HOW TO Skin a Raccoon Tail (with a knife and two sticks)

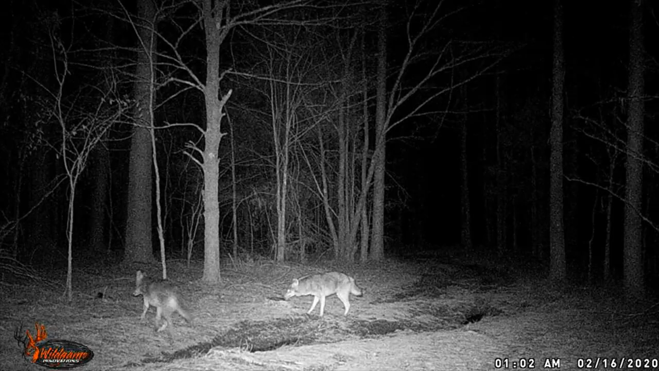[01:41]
And they, they, oh, they're very weary of the trap. They see it there. They smell it. Look at that. Where's he going? You know, go around the backside, I bet. Go around the backside and try smelling it. Oh man. So coyotes are up there. I got to get my, there's one leaving right there. That's 227 in the morning. I think the other one was earlier.
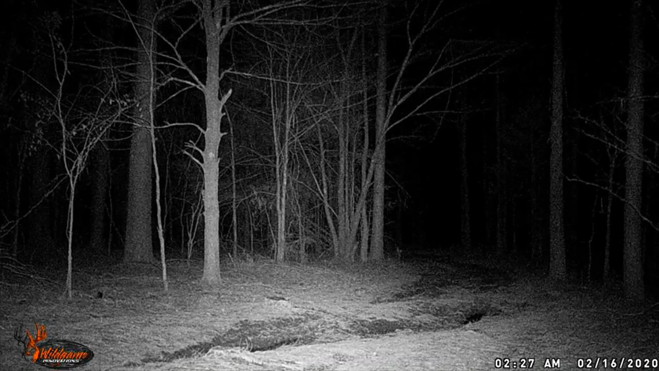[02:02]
So there's definitely coyotes out there.